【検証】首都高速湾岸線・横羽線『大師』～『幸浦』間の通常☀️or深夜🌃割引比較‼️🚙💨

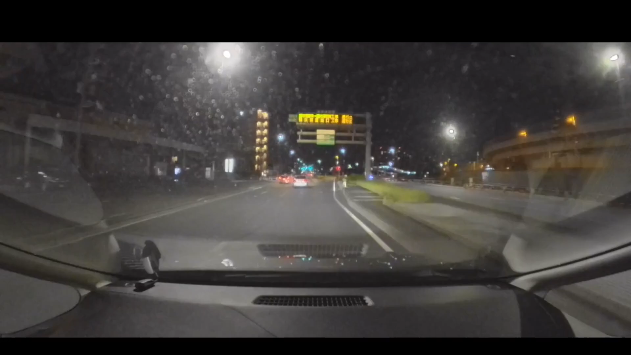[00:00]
こんばんは衛星を受信しました
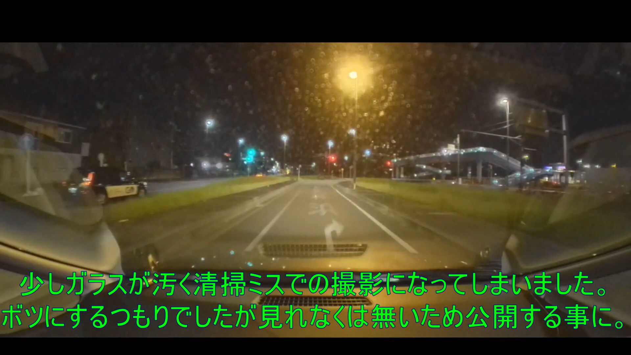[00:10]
本日は2023年11月20日で今深夜の23時20分ですね神奈川県川崎市川崎区今大志医療金所ですね特に何があるかは分からないんですけどとりあえず横浜方面に向かいたいと思います速度20キロ以下です
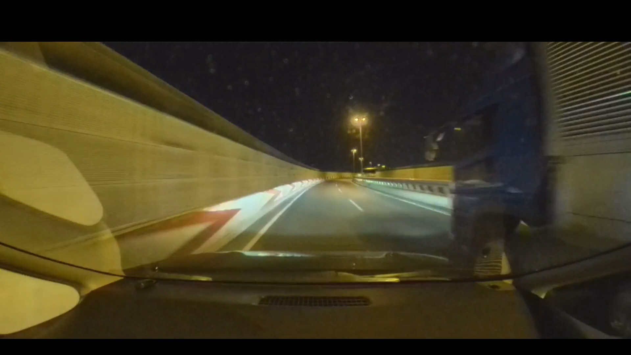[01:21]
入る前にハザードをつけるのがもうほぼ鉄則ですね首都高はそうすることによってもうまあもちろん煽りを受けることもなくもうほとんどの人はもう99%の人はもう入れてくれますからねもう始めの段階で入る前からハザードつければまあ法律上的にはまあ基本的にねあの非常点滅走っていう名称ですのでそういう時に使っていいものではないんですけど
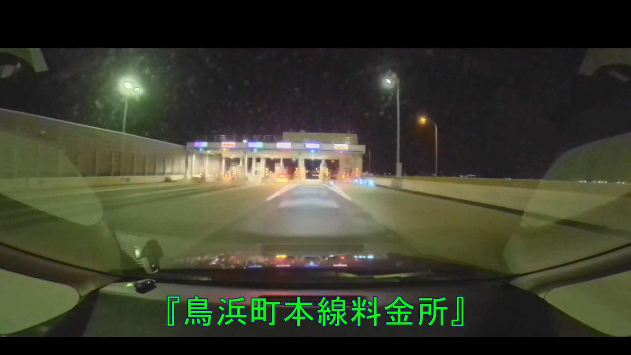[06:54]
鳥浜町本線料金所これ速度20キロ以下で通過しますはい、通過ですじゃあこれを国道357号線じゃないわえーと、首都高速湾岸線ですねこの下が国道357号線湾岸道路になってますが高速湾岸線をもうひたすらずっと走りまして途中で横羽線に入りたいと思いますじゃあしばらく走ります
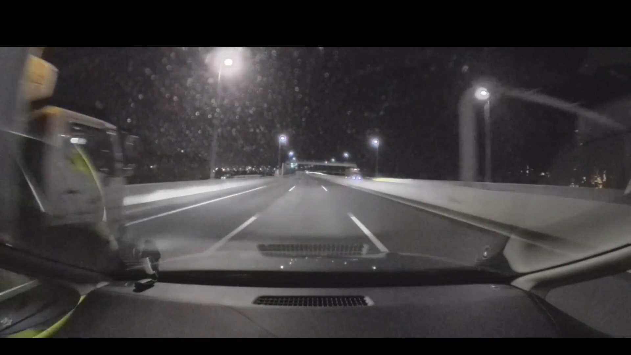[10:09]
じゃあ今、本木ジャンクション通過しましたとりあえず横浜ベイブリッジ渡ります超スイスイですねまあ、スイスイだからって言ってあれですよ油断はしてませんけどねとりあえずはまあ、安全運転をしつつの
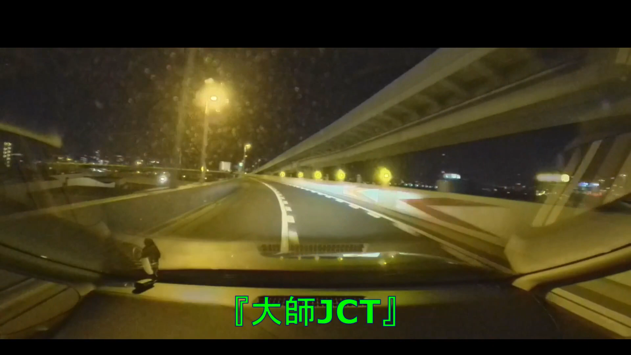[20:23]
計算っていうか3割引だったっけなまあ普通に考えればまあ大体およそ皆さん分かるんですけどまあ一応せっかくなんでねこれだけの値段がかかってますよってことでお伝えしたいと思いますで今私わざと今左側気味に走ってますがまあ要は1000万持って走るとこうやっぱりね車って徐々に右側に膨らんできますんで